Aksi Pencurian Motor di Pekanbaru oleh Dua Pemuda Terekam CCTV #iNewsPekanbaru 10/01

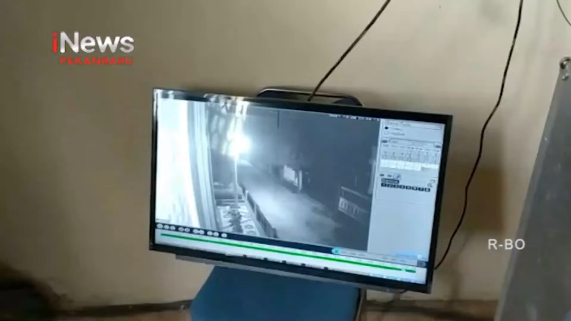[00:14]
Inilah rekaman kamera pengawas masjid yang viral di media sosial.
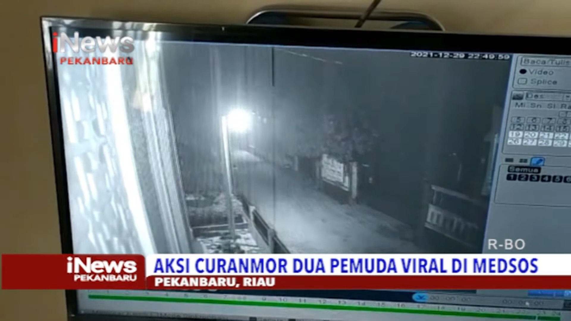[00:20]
Dua orang pemuda tampak mengangkat ban depan sepeda motor dari kamar mandi masjid Muhajirin, Jalan Raja Wali Sakti, Kecamatan Bina Widya, Kota Pekanbaru. Kedua pemuda terlihat santai mengangkat motor dan membawanya kabur.
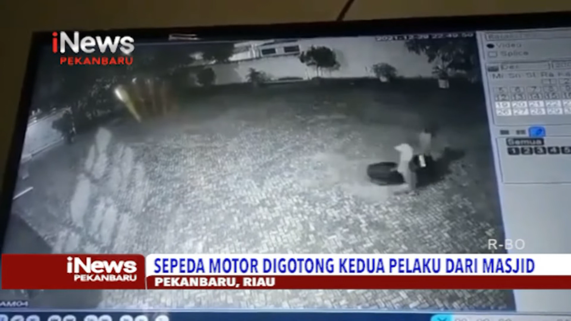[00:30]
Aksi pencurian ini dilakukan mereka karena ban depan sepeda motor digembok.
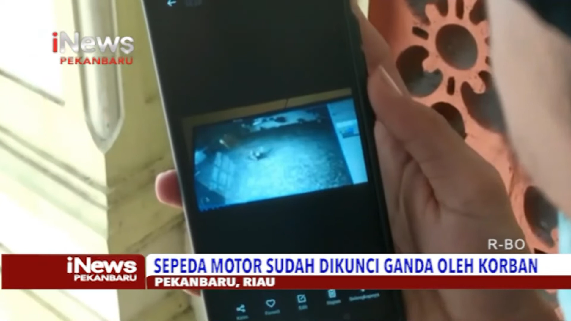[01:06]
Saat subuh dirinya baru mengetahui motornya hilang. Dirinya dan beberapa pengurus melihat CCTV masjid, dan tampak dua orang pemuda menjalankan aksinya di malam hari dengan cara mengangkat sepeda motornya untuk dibawa kabur.